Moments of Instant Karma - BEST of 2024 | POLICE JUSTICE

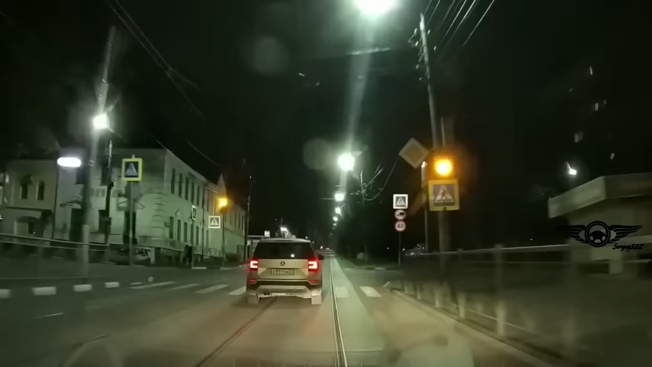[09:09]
The driver of the Renault decided to overtake drivers where overtaking is not allowed.
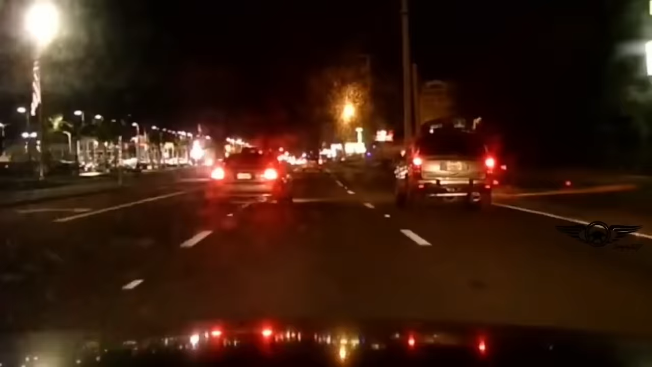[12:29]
While testing out my new dash cam,
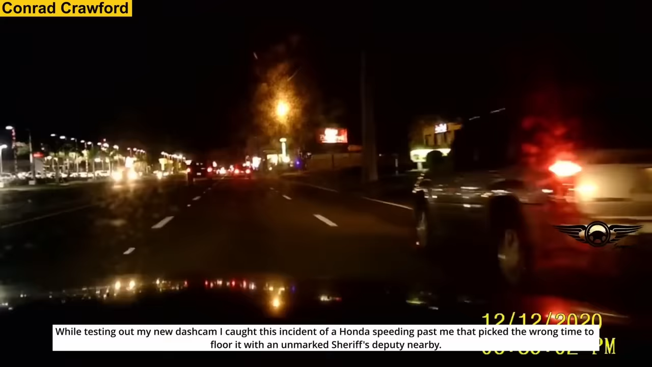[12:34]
I caught this incident of a Honda speeding past me that picked the wrong time to floor it with an unmarked sheriff's deputy nearby.
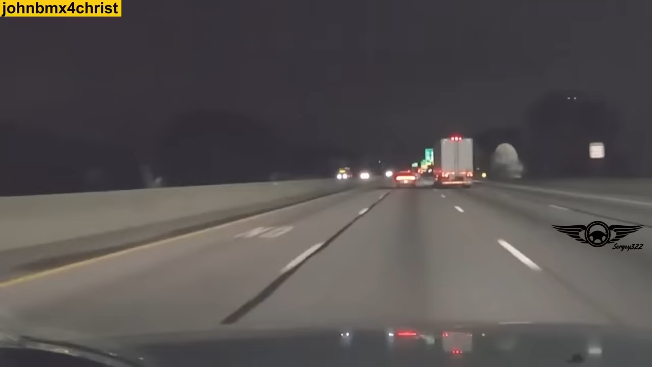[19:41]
You're gonna go flying past a cop, you idiot! Ha ha! That was stupid.
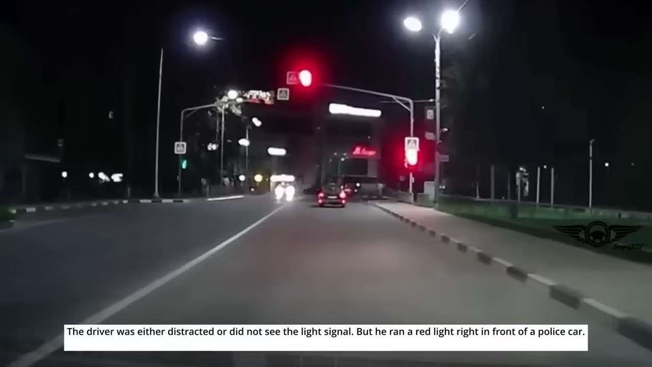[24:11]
The driver was either distracted or did not see the light signal, but he ran a red light right in front of a police car.
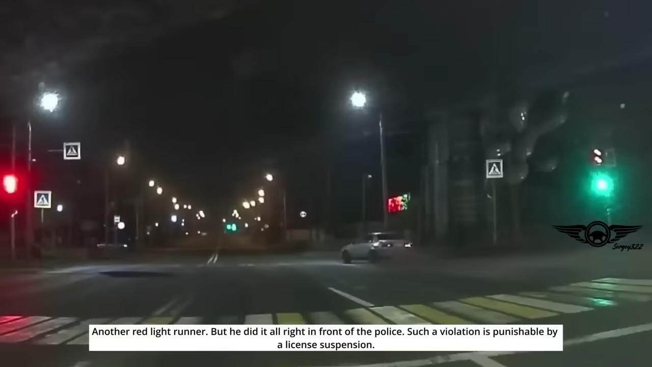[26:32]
Another red light runner, but he did it all right in front of the police. Such a violation is punishable by a license suspension.
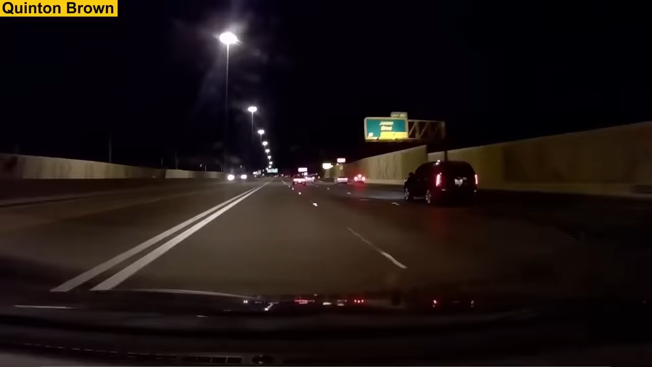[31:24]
It was roughly 1 a.m., and I was on my way home after dropping my brother off for work at Amazon. I was heading north on 95 when a white sports car flew right past me, nearly clipping my left side. At the time, I was going 80 in the passing lane, and the culprit merged into the carpool lane and had to be going between 95 to 100 miles per hour. I was keeping my distance because I knew there was an LV MPD Explorer ahead of me. This guy didn't realize it until it was too late.
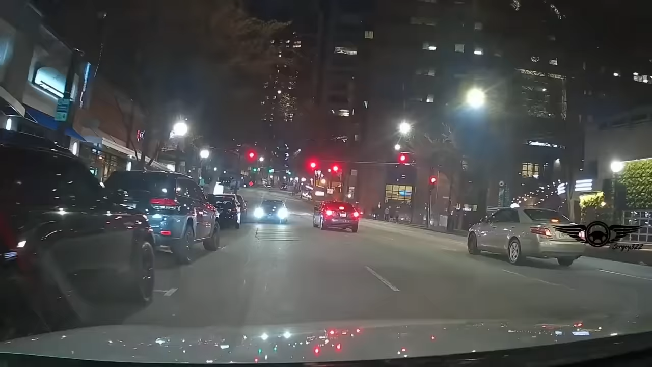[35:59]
Guy driving the wrong way Saturday night in Atlanta. Happened to me before, so I can't get too mad.